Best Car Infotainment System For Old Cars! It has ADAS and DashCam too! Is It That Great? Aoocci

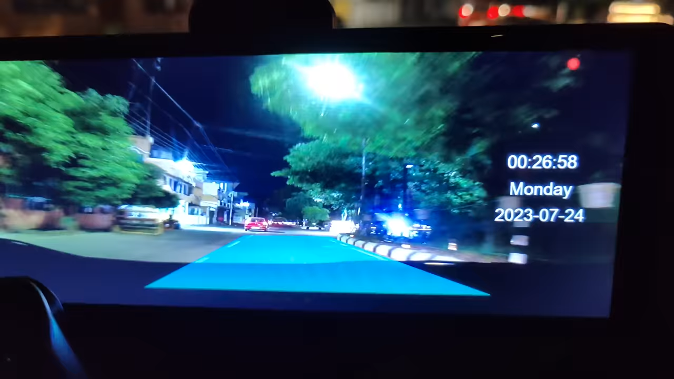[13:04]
distance track कर रहा है have a look मैं यह जाता हूँ और अभ भ्यान से देखते रहेगा camera में यह देखे यह कुछ 20 meters लिखा हूँ था and it was actually tracking the front car so this is an excellent feature I would say very different from the normal ones और अज तक ऐसा feature तो मैंने कभी देखा ही नही है